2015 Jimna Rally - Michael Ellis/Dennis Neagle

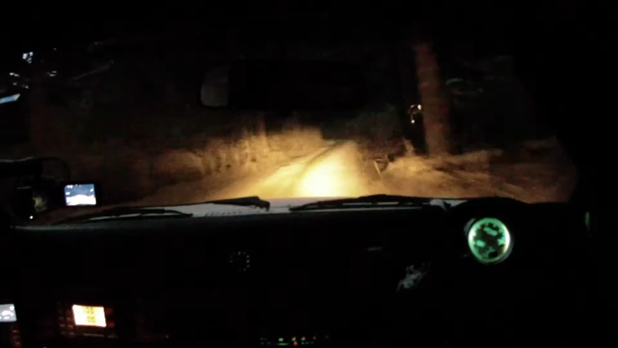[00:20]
I wonder what the reflective stripes were. Yeah, oh right. The cameraman in the bush. Ah. I thought it was someone off the road. Hurry up. Okay, again 200. Caution. Road goes right on crest, 100. Road goes left. There's one caution. Road goes right on crest, 100.
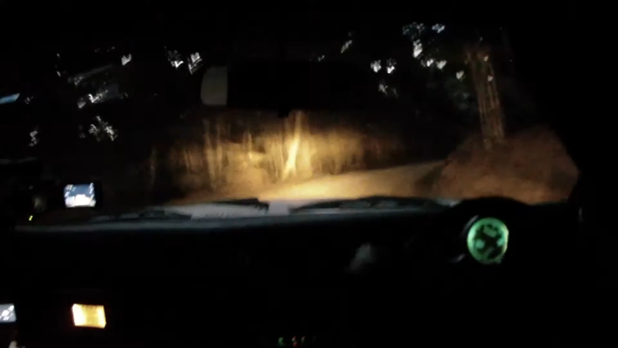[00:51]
Road goes left down. Road goes left downhill, 200. Caution. Keep right and road goes right. Keep right here. Road goes right. Road goes right here. 300. 100. Okay, and 200. Road goes right onto caution, narrow causeway. Looking for a double caution board here.
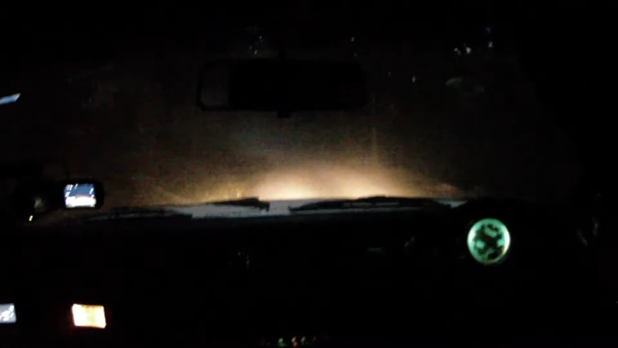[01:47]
100. Caution. Road goes right on crest, and tightens don't cut. 100. 100. Caution. Road goes right on crest, and tightens don't cut. 100.